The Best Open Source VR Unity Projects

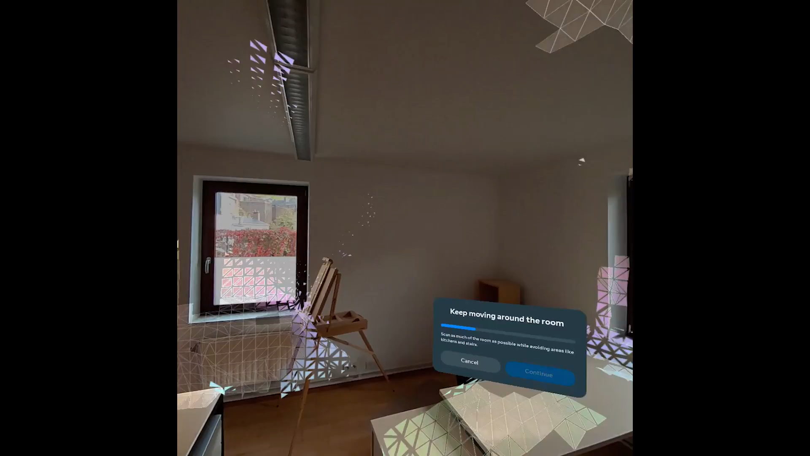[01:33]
Now, this simple project was released to demonstrate the presence SDK from Meta when it was released for the Quest 2. Basically, you will meet in Mixed Reality a strange creature named Oppie.